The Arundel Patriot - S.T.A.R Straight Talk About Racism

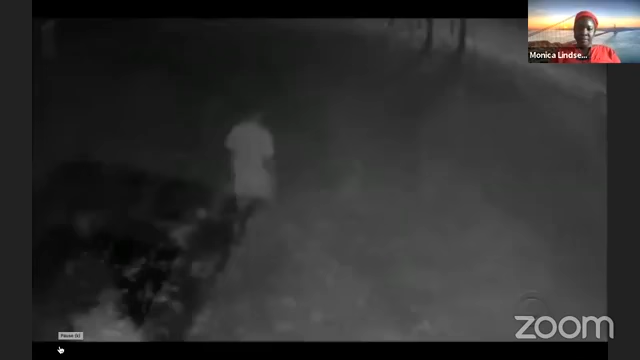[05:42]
arbery case this video taken on december 7 17th appears to show a man leaving the house under construction and i just caught a guy